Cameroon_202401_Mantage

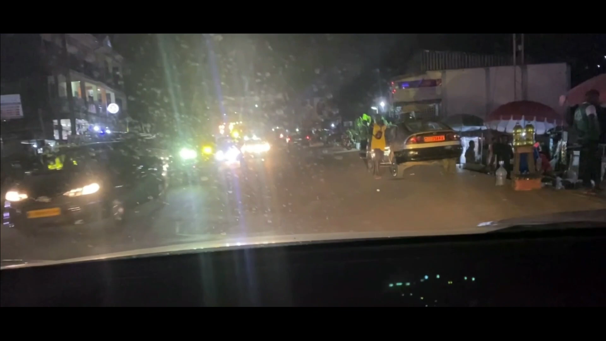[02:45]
What you don't understand is motorcycles and cars sometimes will go the opposite direction.
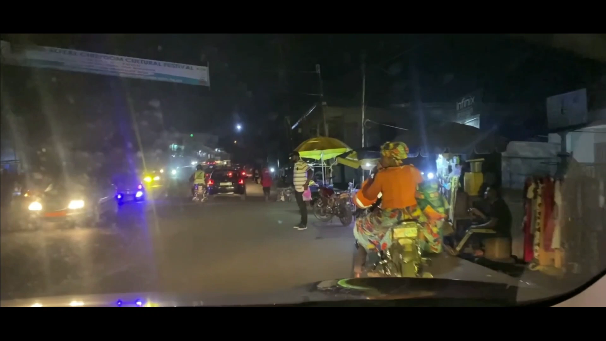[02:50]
Just because, like, if they're going to take an exit right away, they'll actually get into the oncoming lane and start driving at you.
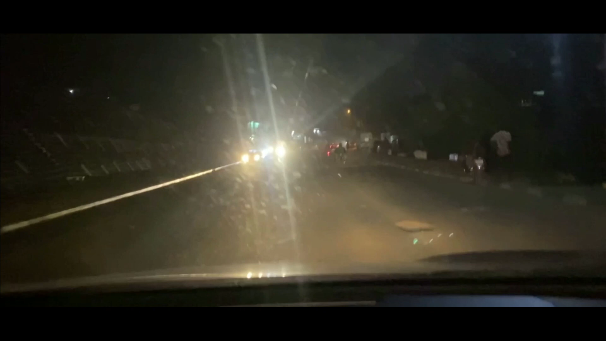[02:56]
And so you have to avoid all these, you know, cars and motorcycles.
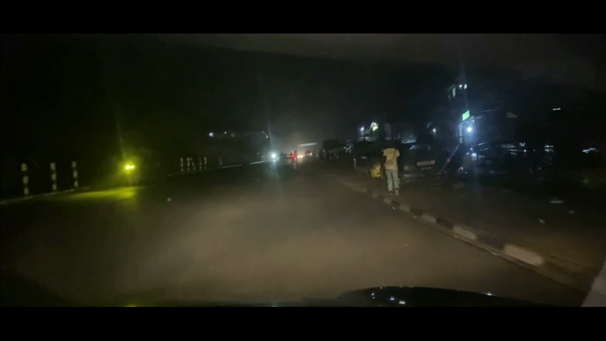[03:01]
And at night, there's motorcycles that have no lights, no tail lights, no headlights even. And you have to look for the shadow of the motorcycle so you don't run it over.